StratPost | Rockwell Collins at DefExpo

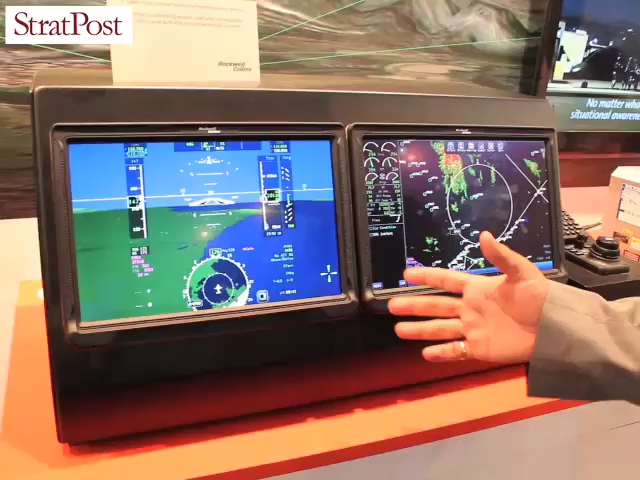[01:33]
you can choose your options based on the touch screen which is there.
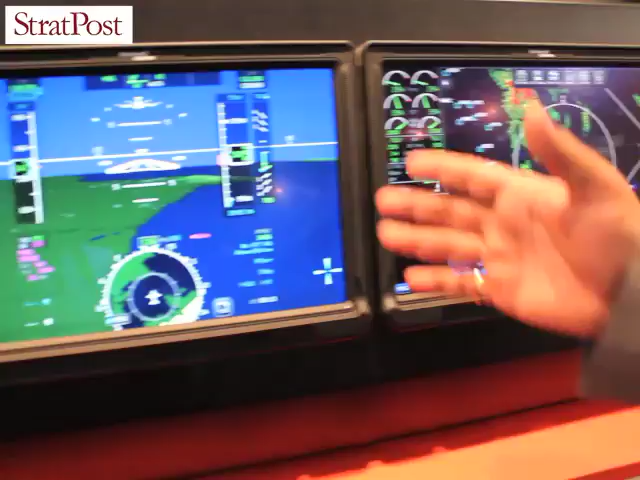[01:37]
So this is really a next generation product which we have brought to India.